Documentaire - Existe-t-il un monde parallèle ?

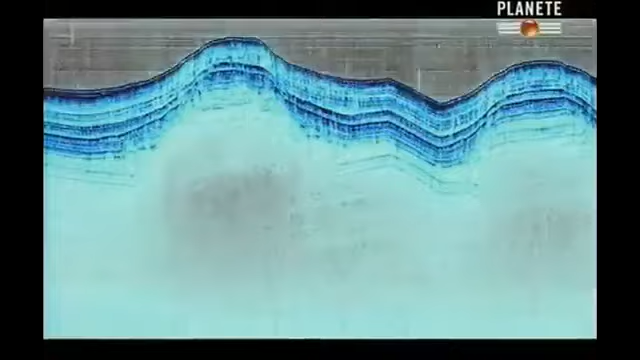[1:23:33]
L'image de l'arête comparée à celle des couches de sédiments plus profondes montre une parfaite similitude.
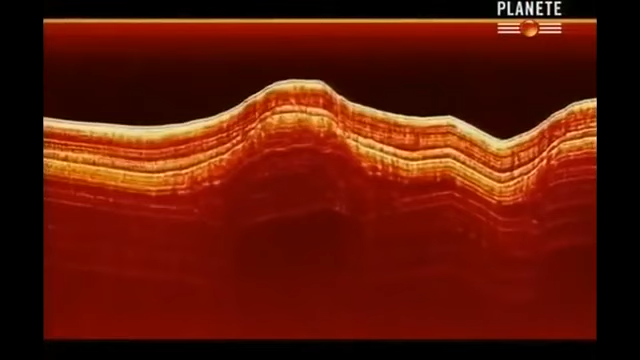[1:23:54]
Et c'est ce qui compose le cœur de ces arêtes ou de ces murs.